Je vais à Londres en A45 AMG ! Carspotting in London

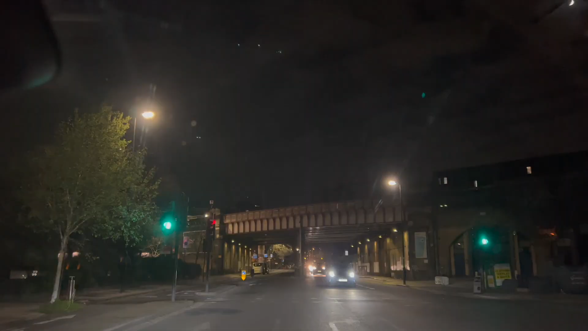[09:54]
voilà on se retrouve à londres pour un petit tour nocturne et voilà comme moi comme d'habitude quand je viens dans une ville c'est pour la souiller
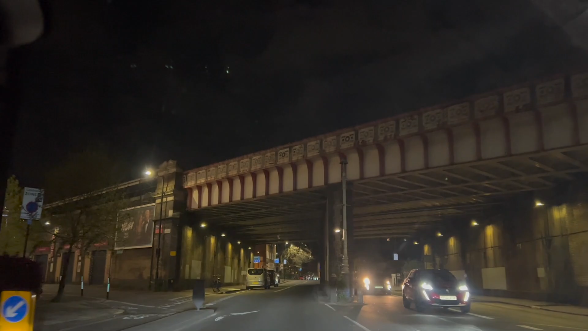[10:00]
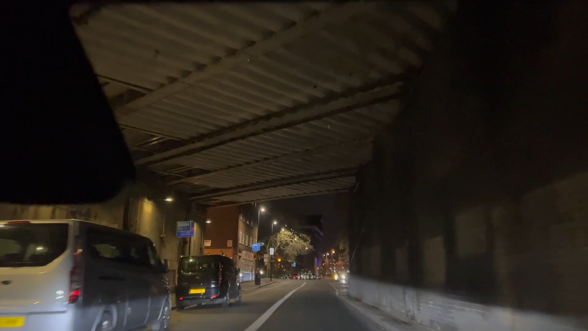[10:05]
totalement en boulot nocturne depuis 5 minutes avec ce m4
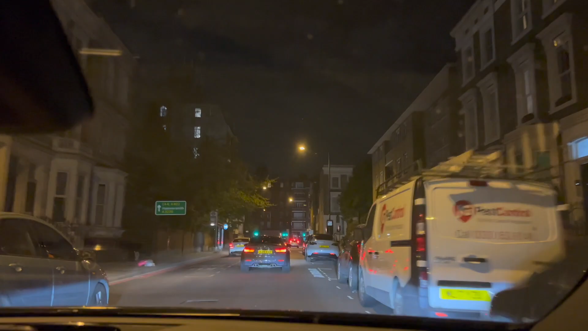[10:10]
il est assez excité c'est parti de rien
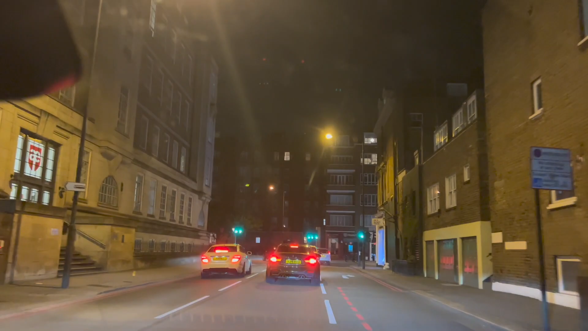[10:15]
voilà on se met un petit tour
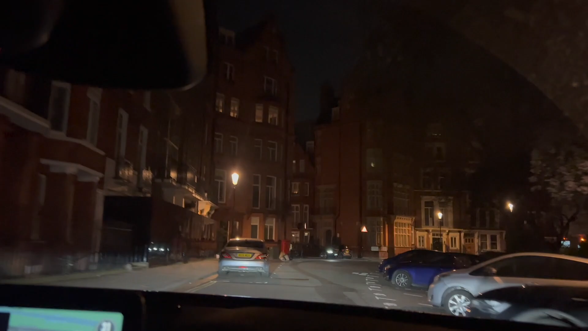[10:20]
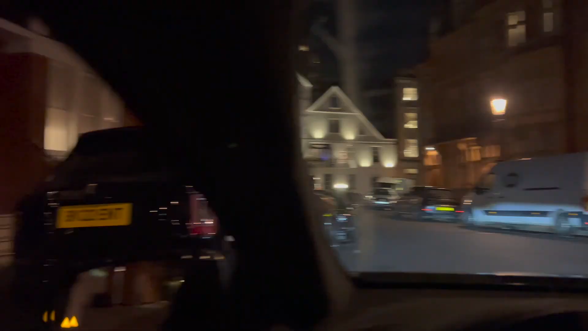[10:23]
dans les beaux quartiers de londres donc là comme tout à l'heure culinan
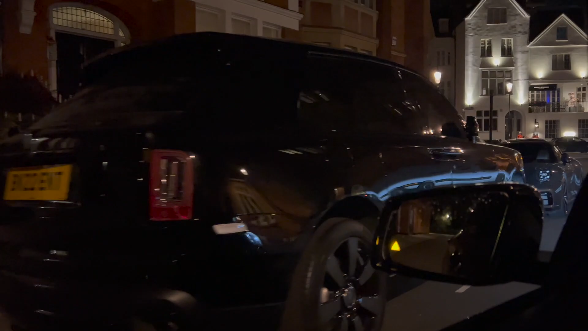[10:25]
la 911
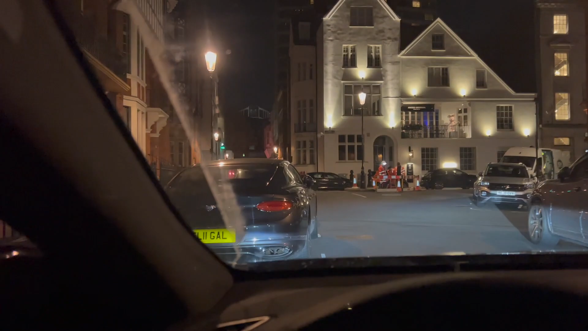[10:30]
la petite bentley il y a toujours le jeune m2 là à droite
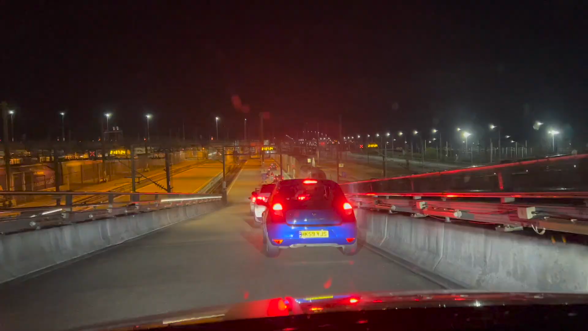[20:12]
bon voilà là ça reprend le train c'est un vrai mode on reprend le train vous voyez on monte là-bas comme ça c'est un vrai petit mode